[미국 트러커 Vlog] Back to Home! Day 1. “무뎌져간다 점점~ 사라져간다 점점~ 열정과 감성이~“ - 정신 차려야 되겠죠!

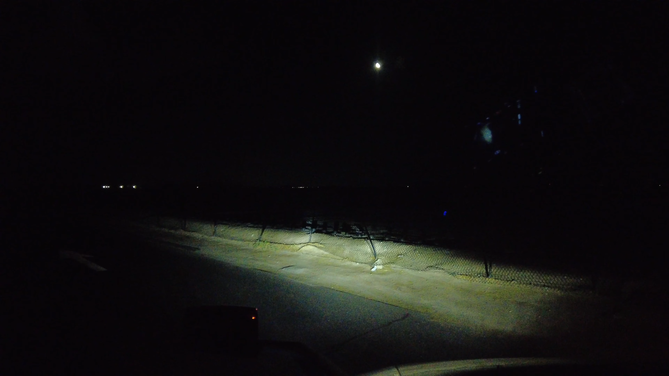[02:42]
몇 시지? 새벽 2시 반이네요. 자, 달려 보자고요.
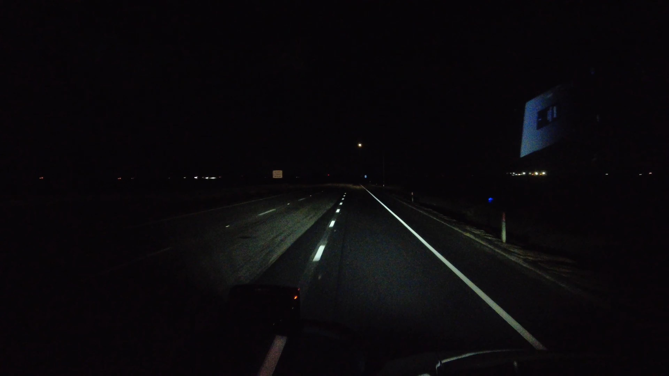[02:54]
동쪽으로 또 갑니다. 네, 애리조나주로 들어왔습니다. 웰컴 사인이 있어요. 웰컴 투 애리조나. 속력을 63마일로 올리겠습니다. 웨이스테이션이에요. 여기는 유마입니다.